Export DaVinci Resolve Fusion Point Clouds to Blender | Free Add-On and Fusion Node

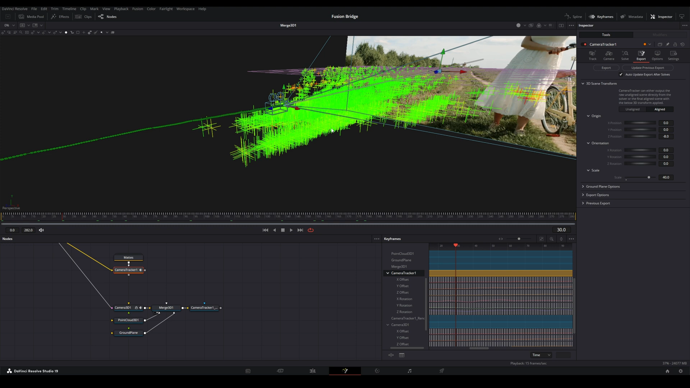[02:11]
So we have all of this here. We'll want to make a couple of changes. First of all, in our Point Cloud 3D, we want to make sure that we click Make Renderable in the Point Cloud node. Additionally, we also want to switch the style from Cross to Point.
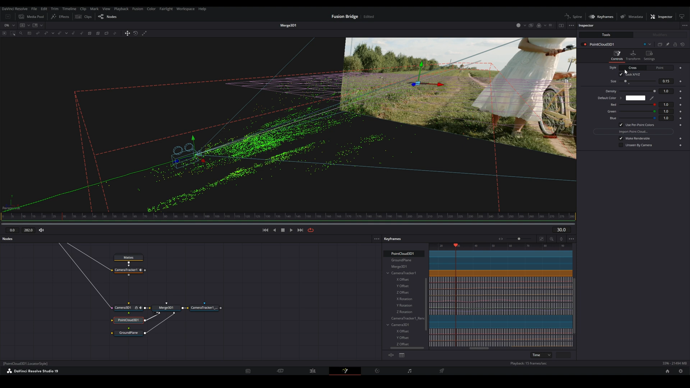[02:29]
Now what we're going to do is I have created just a very, very simple node. I'm going to drag in here. And this is just called GeoToPoints. And all this is going to do is distribute a cube to each of these points here. So the way you do this, take the output of Point Cloud 3D, put it in the input of the GeoToPoints, and put that in the Merge 3D.
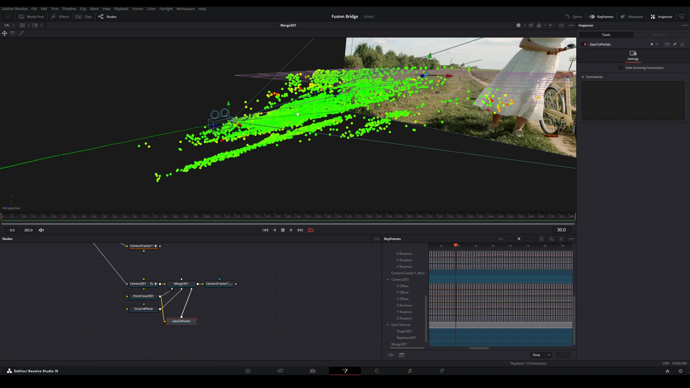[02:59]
Now these cubes may end up being a little too small to see at this scale. Well, I can show you kind of what's happening behind the scenes, which is, like I said, super simple. So if I disconnect these, this node is simply a Replicate 3D node with a Shape 3D node. And then all we do is we plug in the output of the Shape 3D into the input of the Replicate 3D.
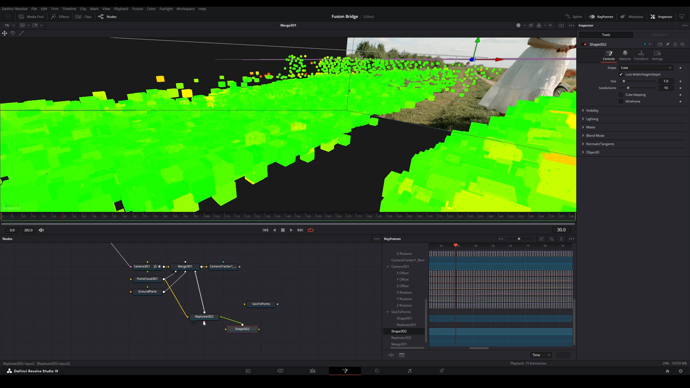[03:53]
And this output goes in here. And now we can see it a little better. The GeoToPoints node actually scales down those cubes quite a bit. But they are there. That was working properly. So let me just scale these down.
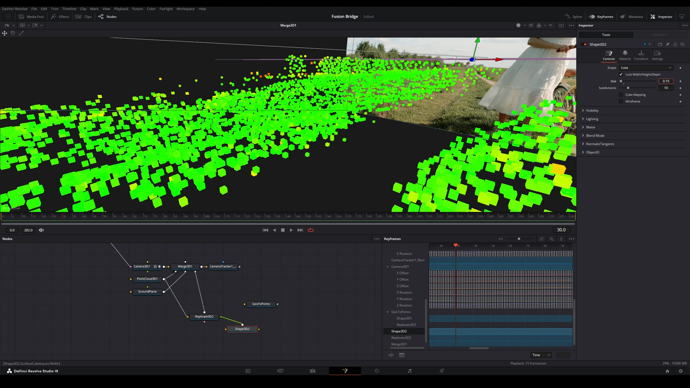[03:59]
So we've distributed these cubes onto it. And one of the other things that this GeoToPoints thing has set up automatically is to lower these subdivisions to one. So that way, we're not importing more vertices than we need to.
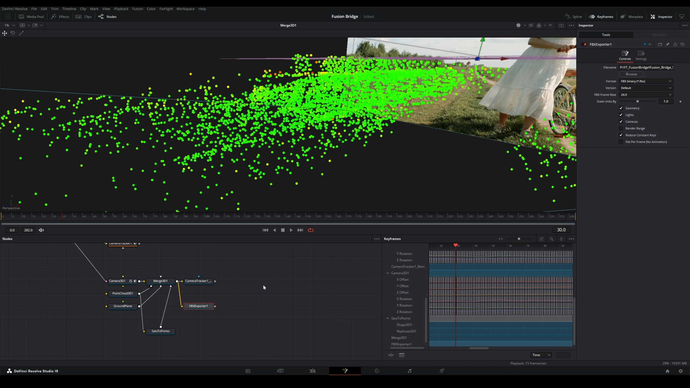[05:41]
Now, one known limitation. Is the Blender add-on does have an issue with the scaling feature that's built into it. Sometimes it does produce inconsistent results. So one of the things you'll want to do is make sure to do all of your scaling operations inside of Fusion. The best way to do that is within the camera tracker. I want to make sure that our scale is set properly. By default, to Blender, the scenes that come out of Fusion are going to be very, very, very, very small. So we want to scale it up quite a bit. As you can see, mine is currently set to 40. So that'll kind of give you a sense for things.
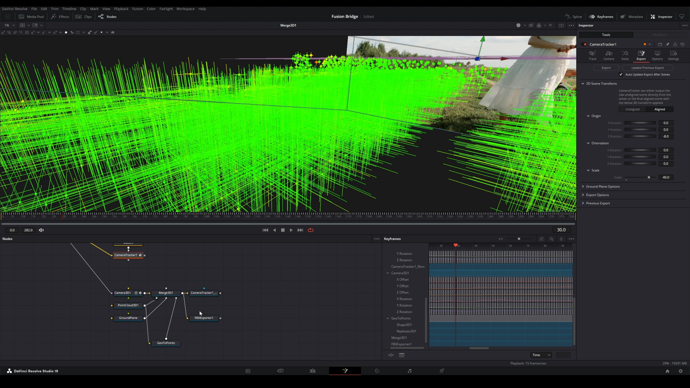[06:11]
So now that we're ready, we'll go ahead and export this FBX file.